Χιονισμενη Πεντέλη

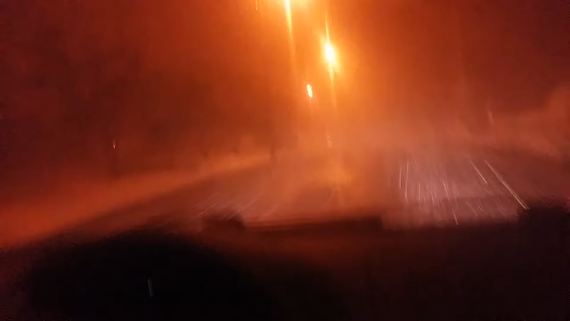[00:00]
πέρσι, είδες εδώ πάνω. Πού θα βρω πιο πολύ? Δεξιά. Εδώ? Ναι. Πάμε να πάμε. Δεν τα έχει χιονιστικά. Δεν το πάρει, γιατί που το δεν έχει. Ούτε σπινιάρικα. Έχω ποτέ το χιόνι τώρα. Τώρα είναι μουσούρι. Θα να προμετωπίσω το μυθιάτσι.
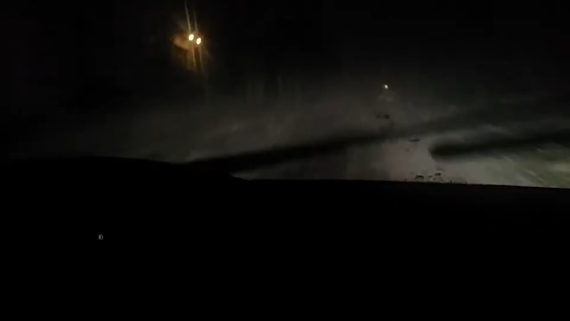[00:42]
Α, κάτι πάει να κάνει εδώ, αλλά το θέλεις και χιόνι. Έτσι λίγο, άντε, τίποτα, το σπίτι δεν κάνει. Πιο πάνω. Παραπάνω, πού να ανέβουν, ρε, μαθαρέ, στο σώμα λίγο. Τι είναι αυτό εκεί πάνω. Πάνω όπως βγαίνει εκεί το πορτοκαλιέ.